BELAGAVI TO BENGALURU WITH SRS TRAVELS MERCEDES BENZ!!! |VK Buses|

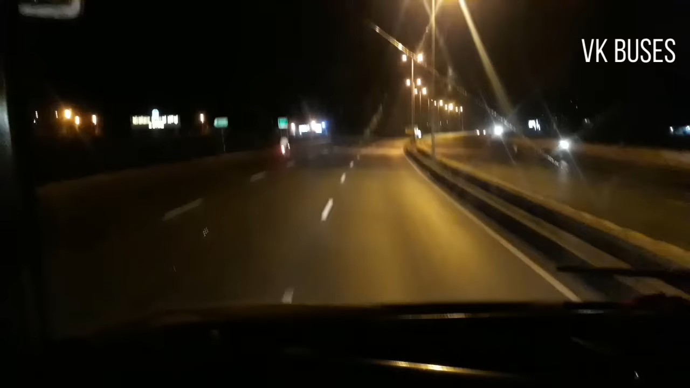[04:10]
सो अभी 10 बज चुका है, सो ऑलरेडी बस हाईवे पे है आ चुके हैं। सो बस इज क्रूजिंग ऑन हाईवे।
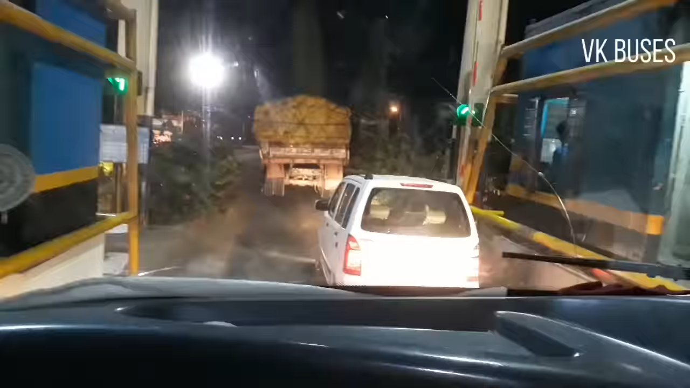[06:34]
सिंगल लेन है, सो सिंगल लेन चालू हो चुका है, जो है 30 किलोमीटर. दिस इज द मेन प्रॉब्लम जो सिंगल लेन ऑन नेशनल हाईवे.
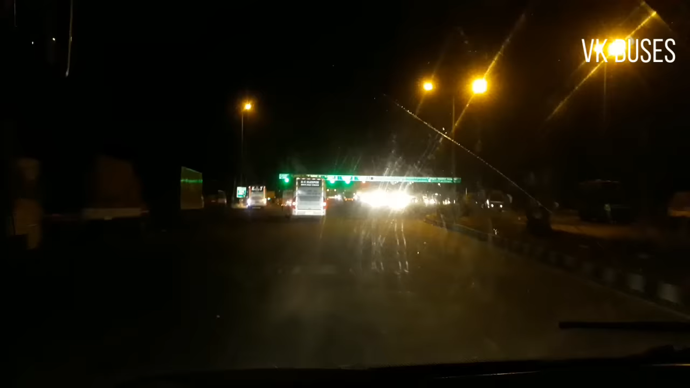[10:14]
टाइम अपडेट 2:30 AM है. हैपालू टोल प्लाजा